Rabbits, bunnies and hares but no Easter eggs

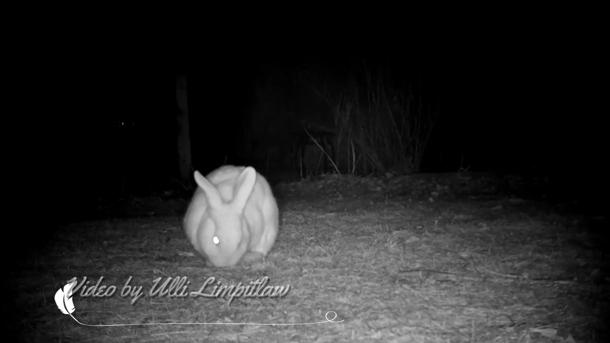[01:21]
Then we have domestic rabbits. This one here, and it's funny in the next video, they were pets. Somebody moved and dumped them. So they let them out in the wild.